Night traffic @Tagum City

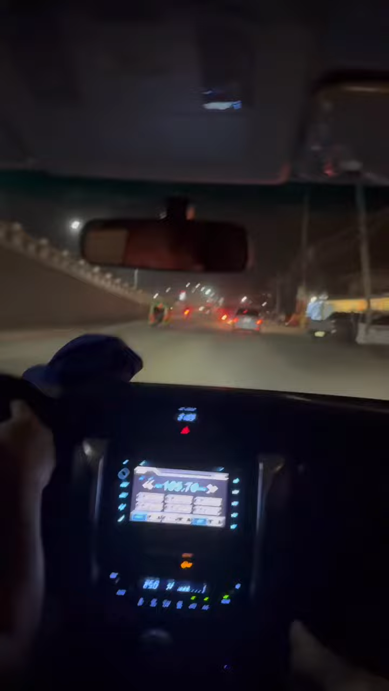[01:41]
Night, traffic, and dark just watching at the Gaffee Gaffee yeah, it looks like a national Gaffee mm-hmm mm-hmm mm-hmm mm-hmm